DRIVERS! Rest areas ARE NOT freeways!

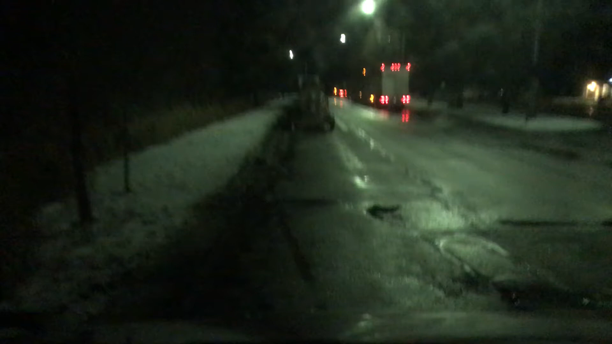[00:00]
I just had somebody in a truck fly through this rest area so fast that when he passed me my truck rocked. That is inexcusable, absolutely inexcusable to drive through a rest area especially this small that fast. If somebody popped out from behind or from in front of one of those trucks
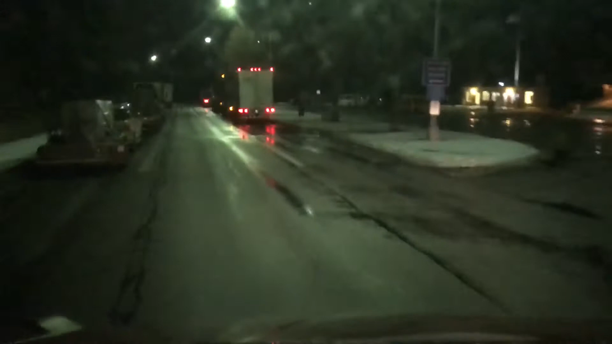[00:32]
it's just it's unfathomable why the hell would you drive through look at look how narrow this is right here look at how narrow the guy must have been going 30 miles an hour he flew into
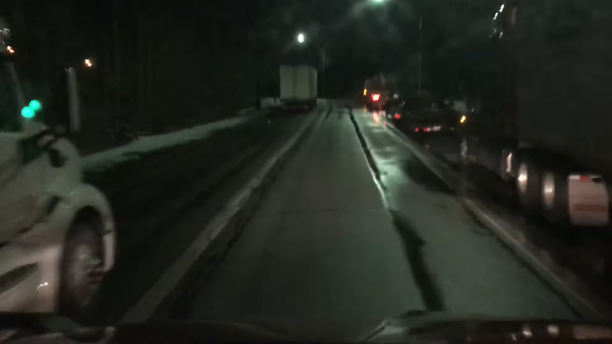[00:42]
here and just went right on through look at how narrow it is right here you don't do that any new drivers out there heed that warning you will get your ass kicked if somebody finds you after you've just flown through a rest area this fast or that fast
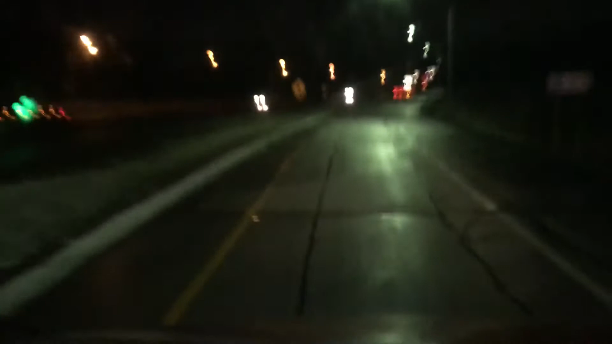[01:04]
you're lucky you don't kill somebody when you do that it's just it's bad enough at a truck stop but at least at a truck stop there's a little more space but back there there's no space none there's no reason to fly through there like that and I will reiterate that until you all are piss poor tired of hearing me say that that just pissed me off like oh my god